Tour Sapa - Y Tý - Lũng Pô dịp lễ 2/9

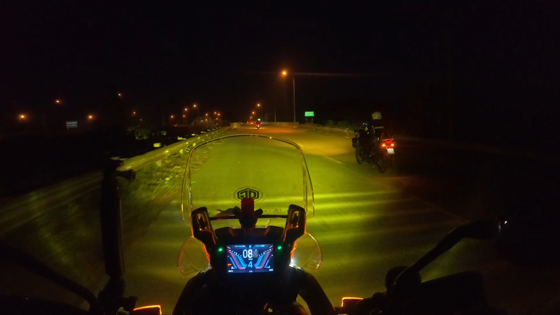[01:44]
Tuyến Hà Nội Sapa thì chúng tôi không đi theo con đường thông thường là đi qua cầu Nhật Tân mà chúng tôi đi hướng Đại lộ Thăng Long để rẽ vào đường Sơn Tây và đi thêm một đoạn nữa khá là đẹp ở cái đường mòn Hồ Chí Minh.
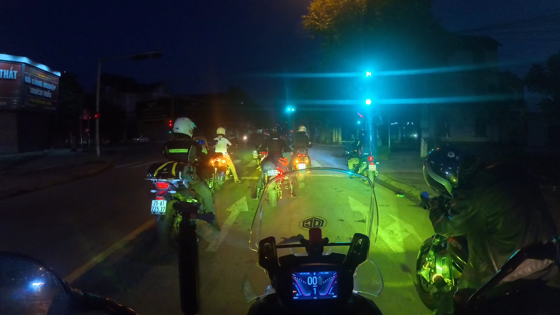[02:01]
Rồi sau đó thì rẽ bám dọc theo sông Hồng để di chuyển lên Lào Cai trước khi cán đích Sapa. Đây, đến đây thì chúng ta sẽ rẽ trái đi Sơn Tây.